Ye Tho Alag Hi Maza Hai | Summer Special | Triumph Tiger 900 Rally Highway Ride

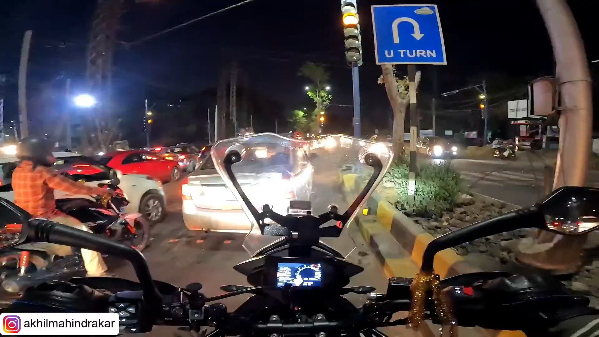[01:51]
ये बाइक तो इतना अच्छा लगता है मेरे को कि इट फील्स एज इफ द बाइक इज पार्ट ऑफ माई बॉडी। इट्स दैट परफेक्टली सेट फॉर मी। देखिए कितना ट्रैफिक, इसलिए दिखा रहा था 1 hour for 26 kilometers।